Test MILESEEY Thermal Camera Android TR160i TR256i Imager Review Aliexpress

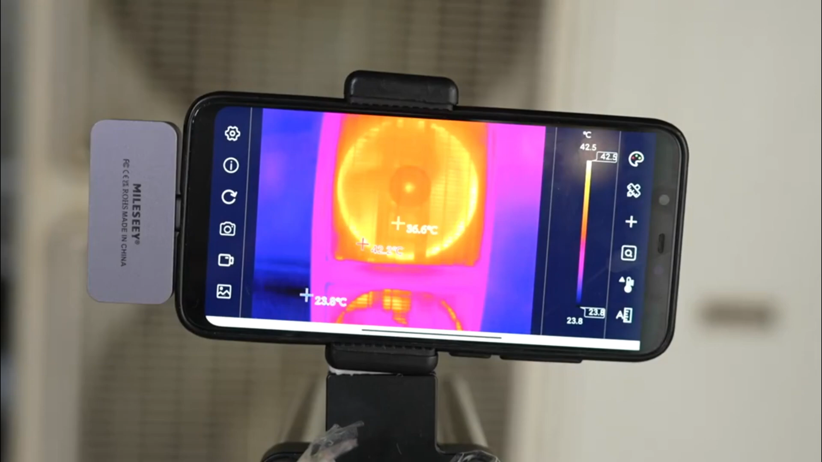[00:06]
On screen: scale top 42.5°C, scale bottom 23.8°C
The Milesi Thermal Camera Android TR160i and TR-5-6i have emerged as indispensable tools for professionals in various industries,
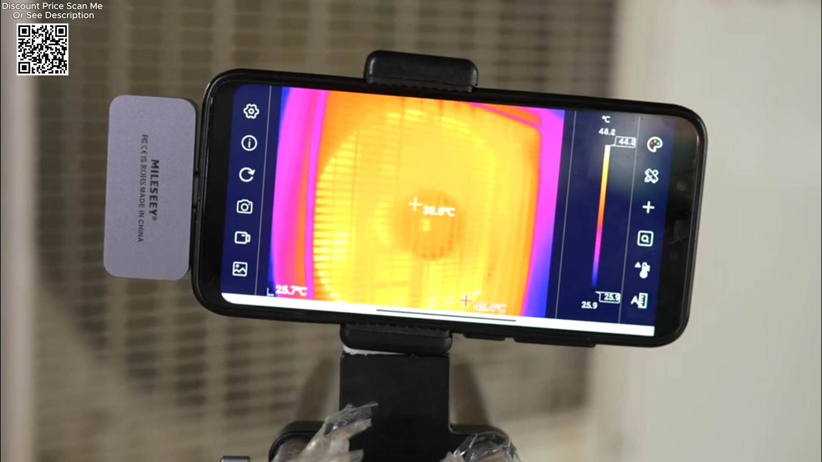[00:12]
particularly in fields like panel PCB circuit repair,
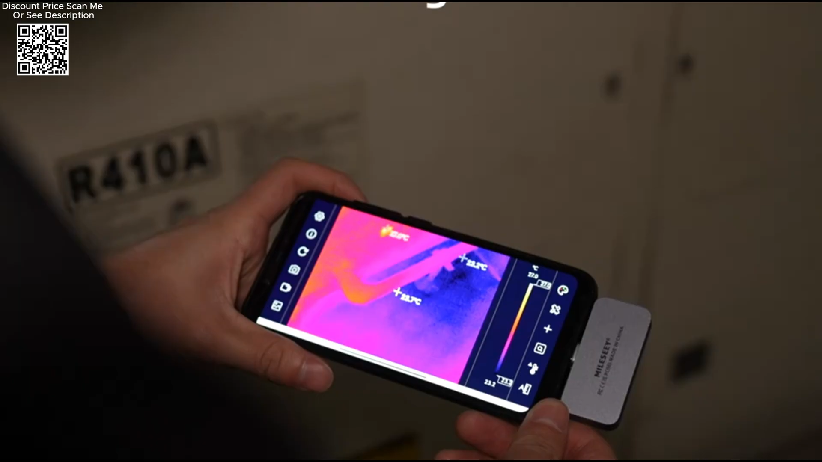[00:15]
temperature tracking, and regional temperature measurement.
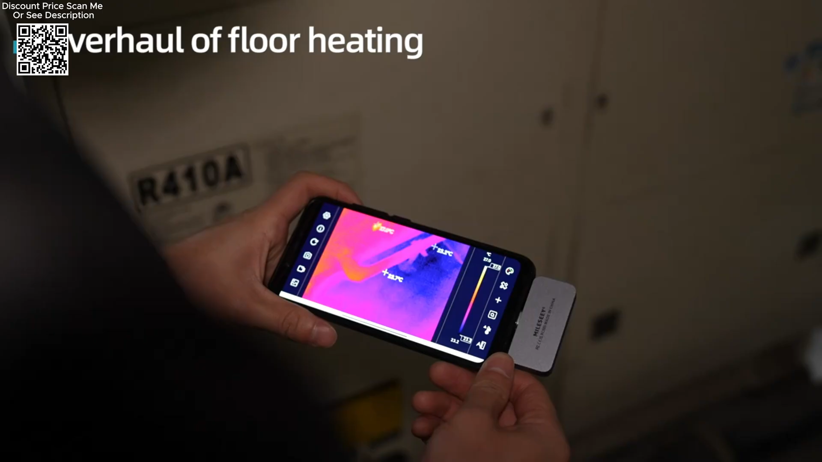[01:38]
TR-5-6i incorporate innovative features such as highlight rectangle temperature and highlight high temperature regions.
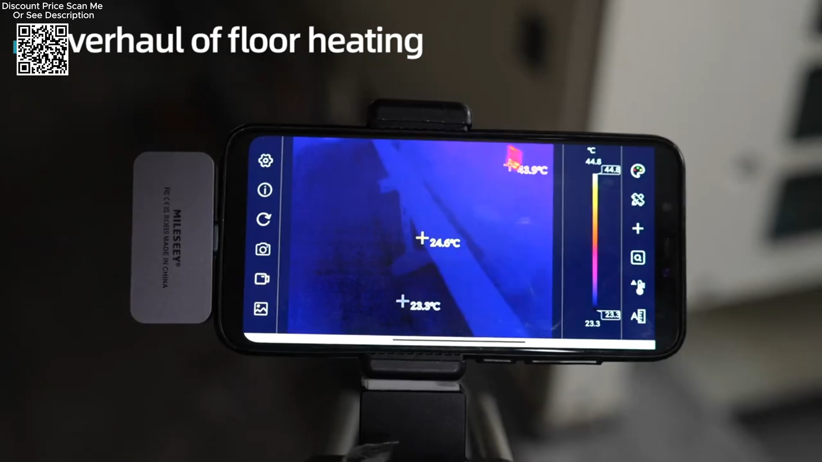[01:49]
On screen: scale bottom 23.3°C
making it easier to identify critical points or anomalies within a thermal image swiftly.